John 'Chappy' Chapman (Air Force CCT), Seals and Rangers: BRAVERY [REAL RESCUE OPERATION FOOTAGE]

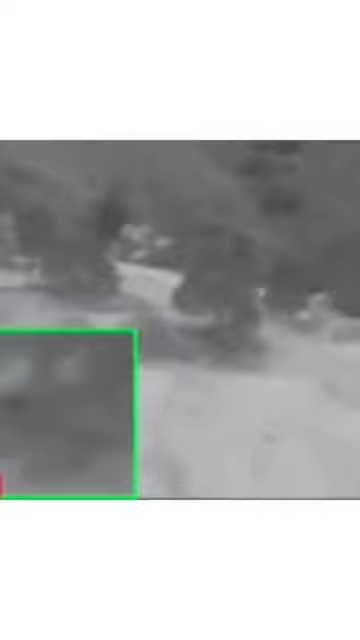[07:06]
With the choice to save his life or the lives of his unknown comrades,
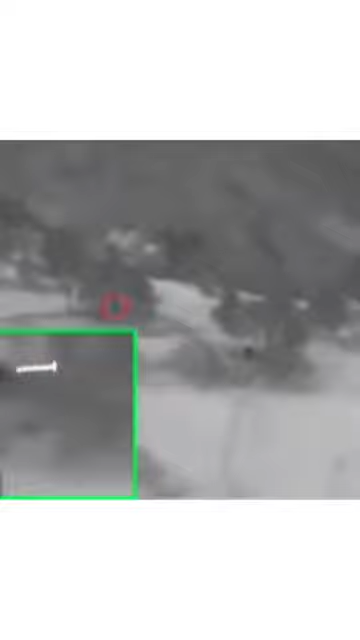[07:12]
Chapman makes the decision to climb out of the bunker and begin firing in multiple directions as can be seen in the inset. Suffering from as many as a dozen wounds, Chapman is in fact already in the process of dying.
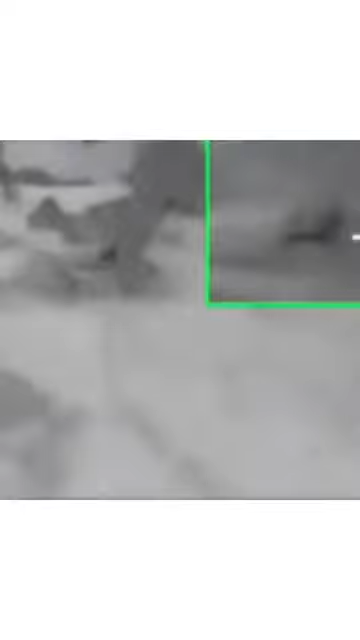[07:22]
As he fights, the helicopter is struck by a rocket propelled grenade and makes a remarkable
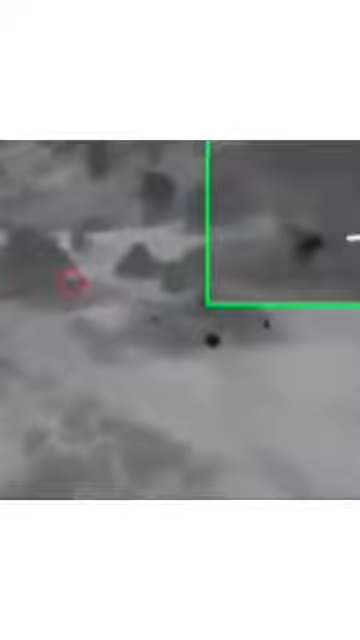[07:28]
controlled crash just below Chapman and the summit.
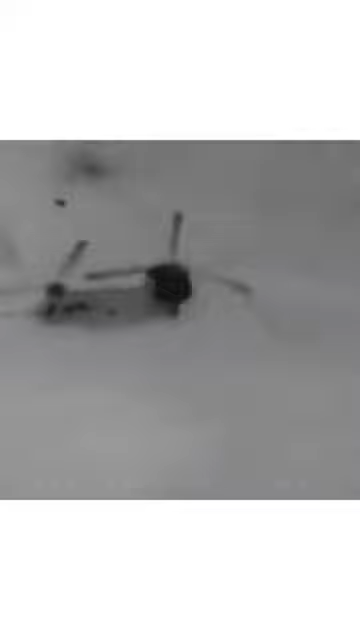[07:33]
Chapman, now off screen, continues to cover his comrades as they pour out of the stricken helicopter. Some of them are fatally shot as they exit.
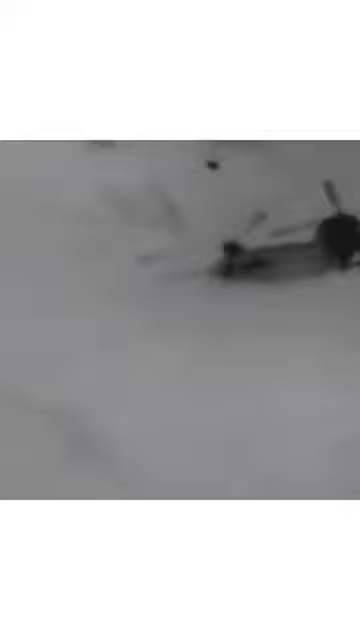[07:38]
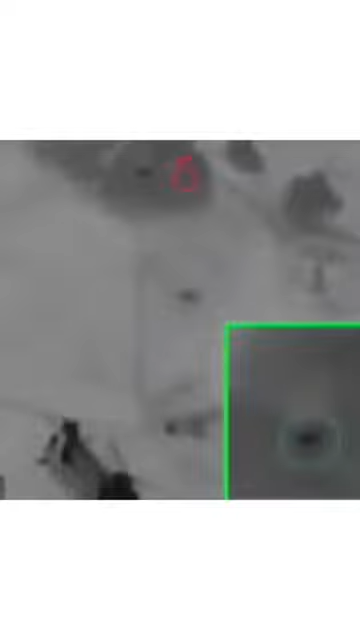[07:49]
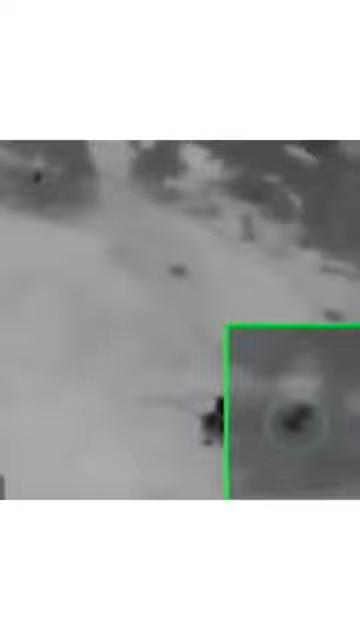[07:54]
Ultimately, Chapman would expend all but the last few rounds of his ammunition until, finally, after 16 bullet and shrapnel wounds,
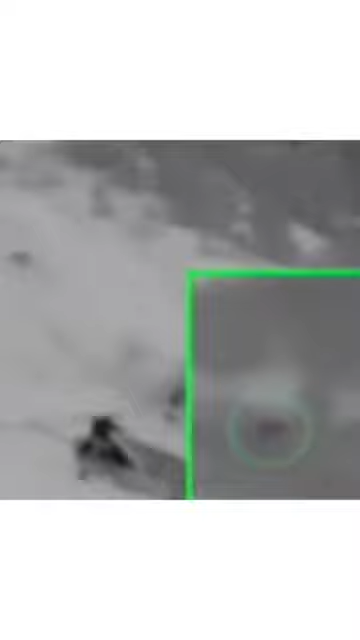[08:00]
Chapman succumbs when he is shot through the heart.
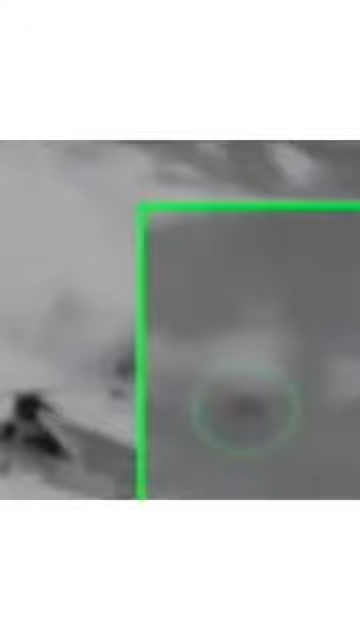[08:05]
We will never know his final thoughts or words, but what we do know is his decisions and actions